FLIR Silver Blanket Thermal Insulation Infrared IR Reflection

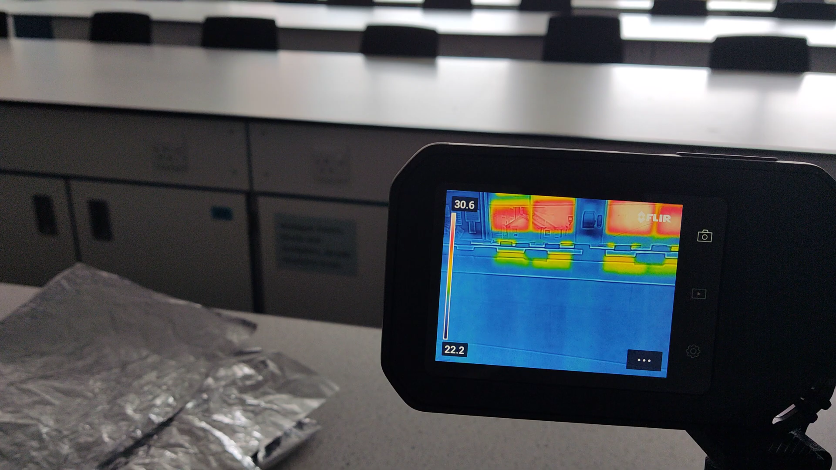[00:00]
okay Wednesday the 28th of June so time for physics fun what we're doing today well I've got the FLIR camera I've got some foil
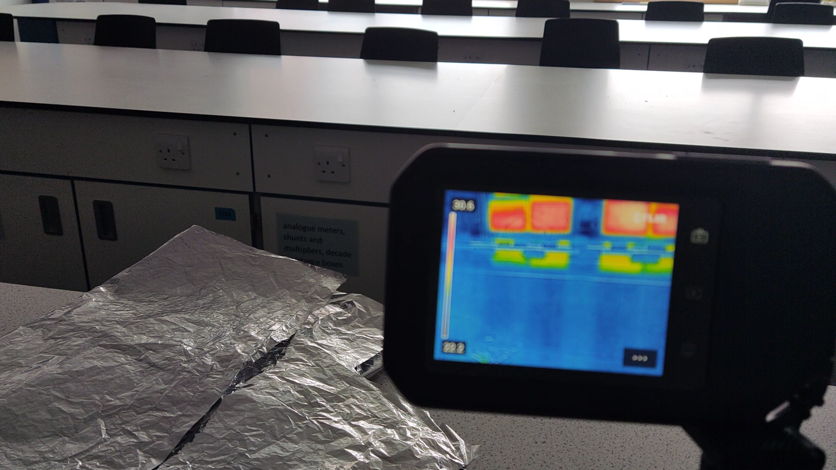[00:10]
and let me see what happens so here's me so hands
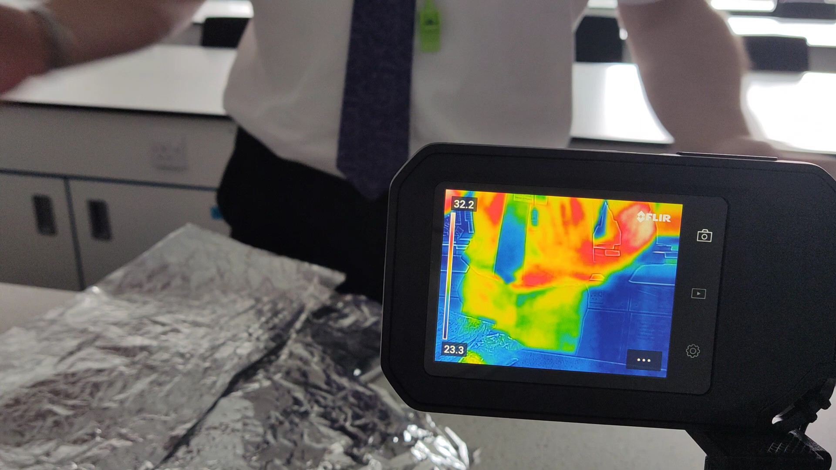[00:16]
me be hot with a little body I'm gonna take the foil
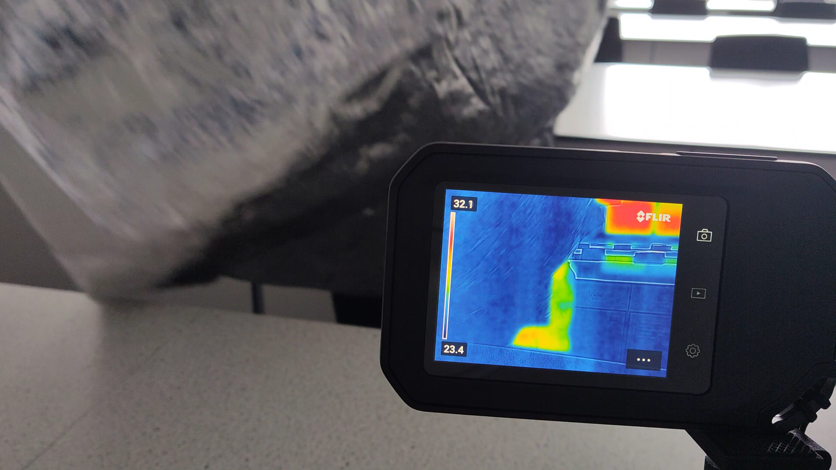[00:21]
spread it out if I wrap myself in the
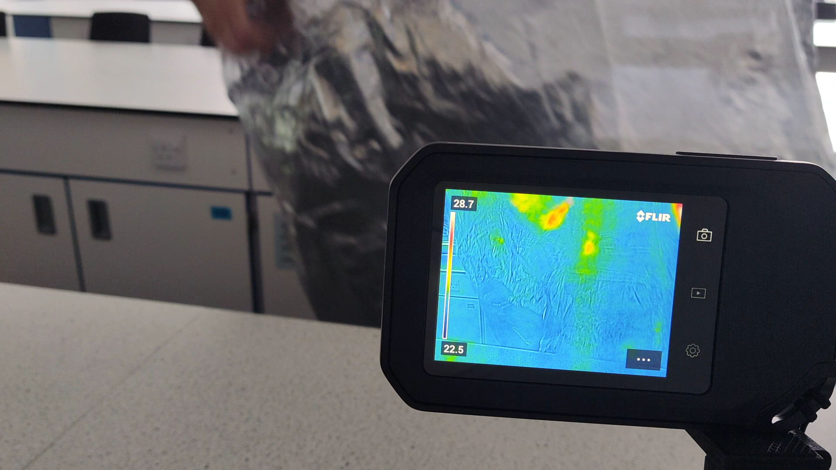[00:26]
foil what's going to happen so my heating is going to change isn't it and then I put
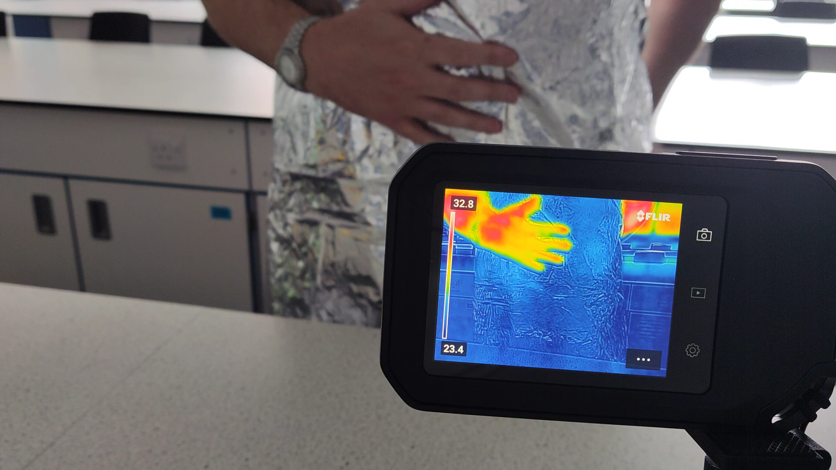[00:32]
my hand there to show the difference or maybe let's see if I put a hand here my hands
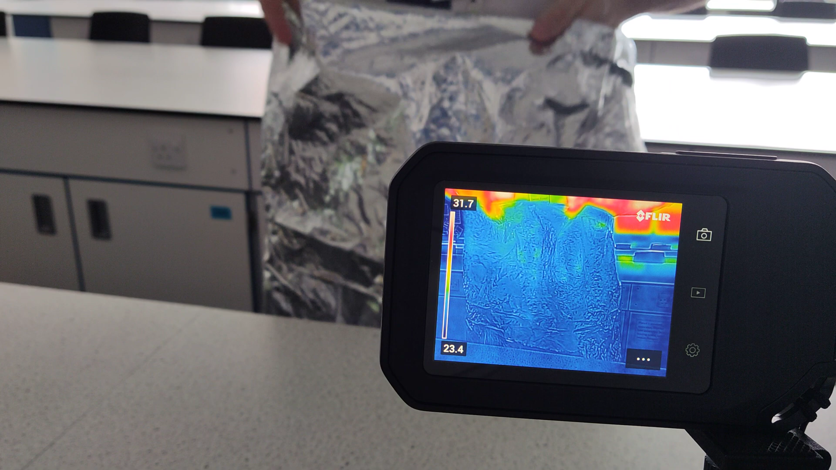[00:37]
are quite hot it's a hot day you should be able to see a bit of a difference so thermally
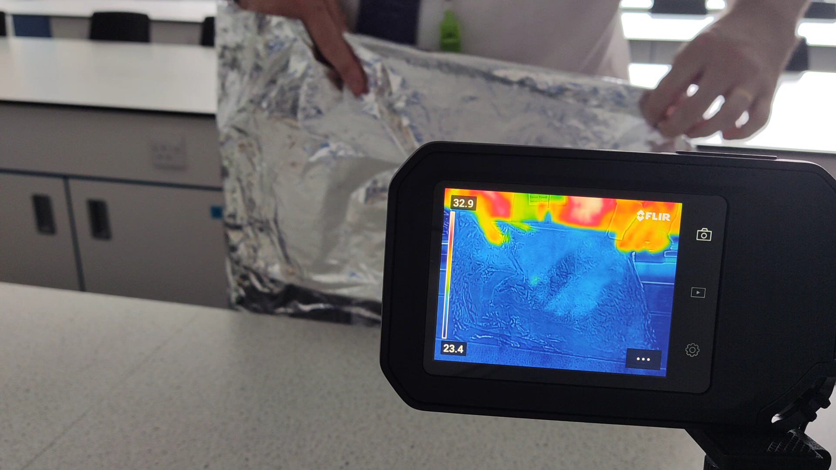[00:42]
obviously this actually does something useful so it should be reflecting keeping
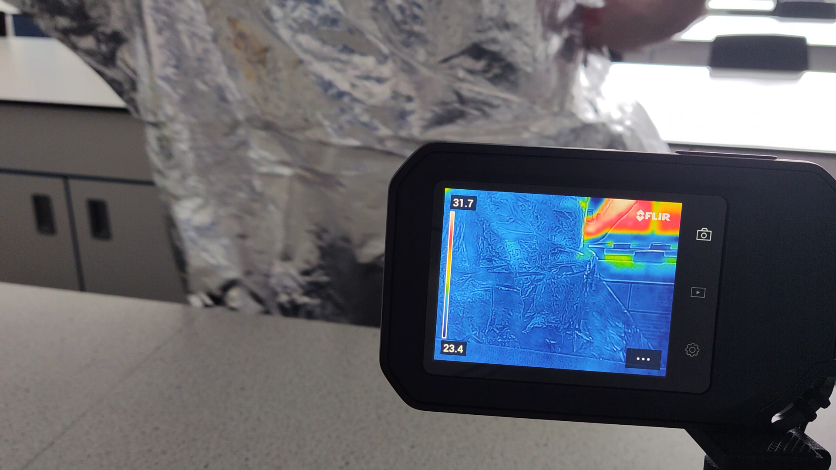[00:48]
in my heat this is one of those wraps that people use after a London marathon